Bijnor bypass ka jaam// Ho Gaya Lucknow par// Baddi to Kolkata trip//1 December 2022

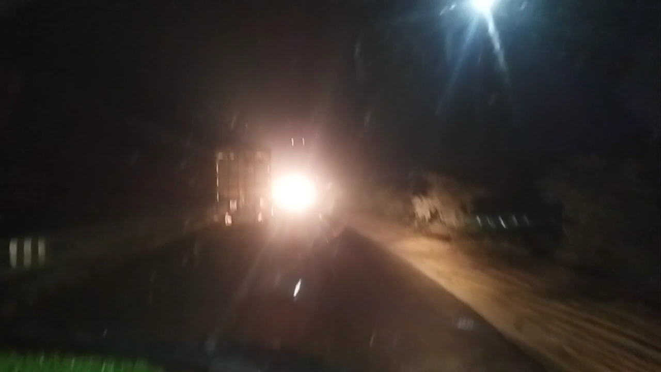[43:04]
और जगह जगह ब्रेक के लग जाती है दोस्तों, क्या करें भाई।
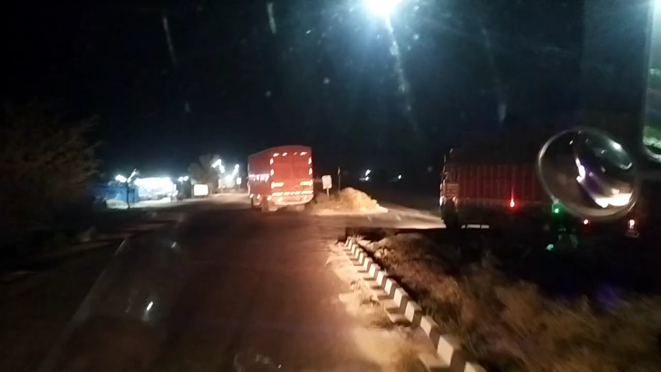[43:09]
585 रोडू इंजन, आ जा यार, तेरे करके तो ब्रेक मारी है, ए जा रहा है, व्हील कप लगाए हुए भाई इस तरह, पटियाला बाटी
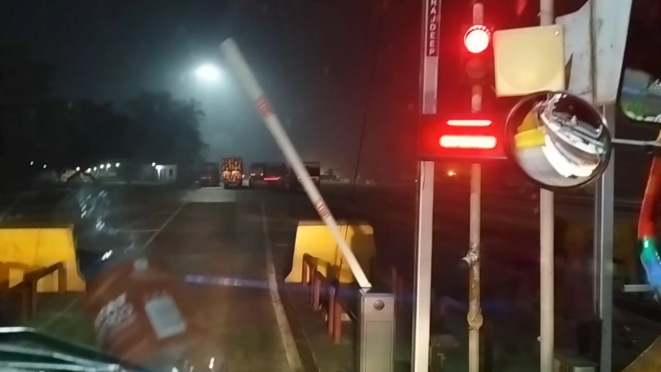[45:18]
वो आया भाई मशीन लेके फिर चला यार, पहले आ जाओ मशीन लेके, टाइम ऐसे ही खराब करेंगे,
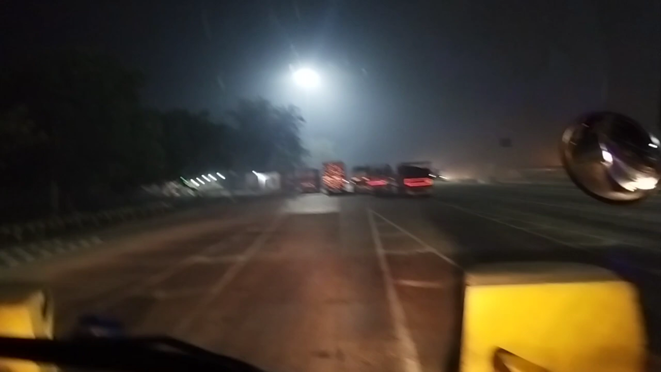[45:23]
क्या ही बोले दोस्तों, चलते ही नहीं यार कहीं जगह फास्ट टैग, क्या करें, लड़ाई झगड़े वाला काम हो जाता है दोस्तों स्टार्टिंग।
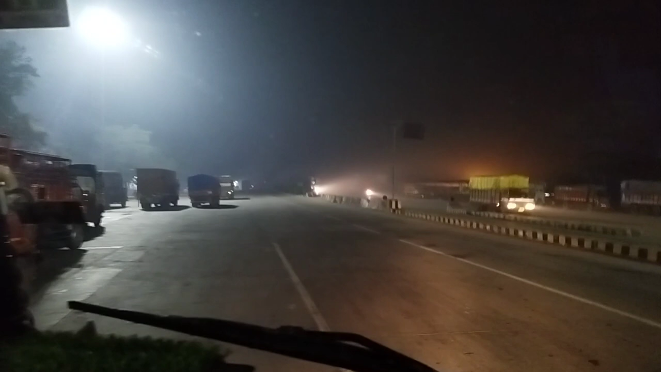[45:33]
वो दूसरी गाड़ी किधर चले गई, ओ चले गई, ये रुकी है उधर, यहाँ पे पीते है दोस्तों चाय बना रहा होगा भरत भाई।
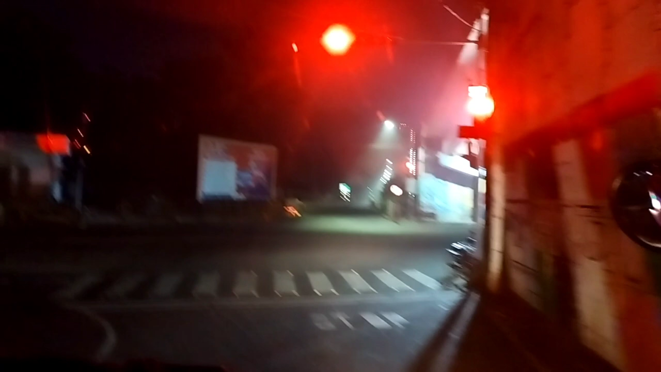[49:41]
यहाँ से ले लेना है दोस्तों लेफ्ट टर्न।
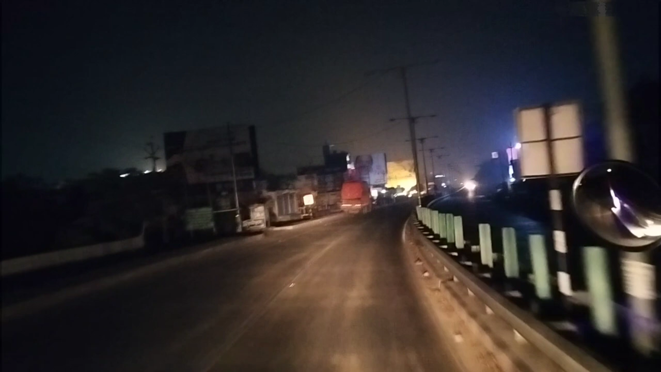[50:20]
तो दोस्तों अपना लखनऊ भी पार हो गया है और हम बनारस वाले रोड में एंटर कर गए हैं दोस्तों। मुझे लग रहा है ये बाजार पार करके कहीं भी मैं टोल टाल के पास सो जाऊंगा यार दोस्तों,